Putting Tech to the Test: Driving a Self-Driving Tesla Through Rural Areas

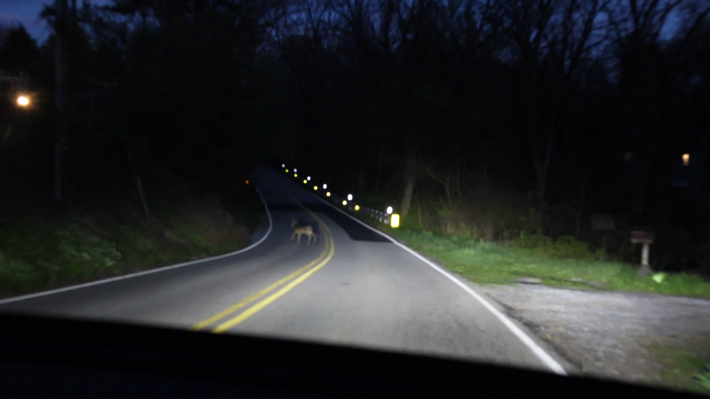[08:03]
And it was only one deer this time. So that was our deer experiment.